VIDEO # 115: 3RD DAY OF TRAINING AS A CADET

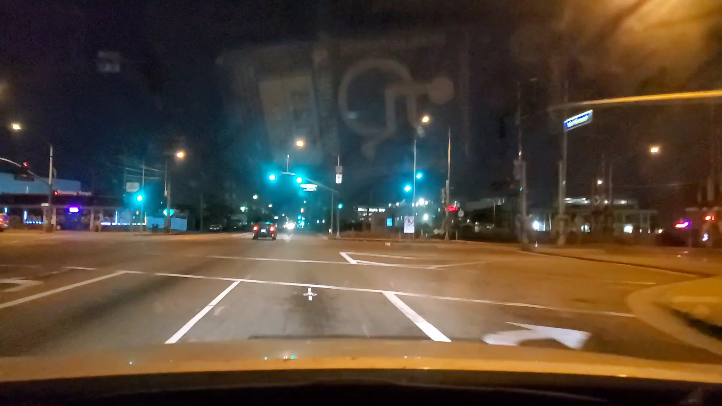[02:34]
at dito po sa kanan ko ay ang Takeda Takeda at yung pong ano ba itong bagong building dito yung yung Amazon napakalaki ng kanyang yard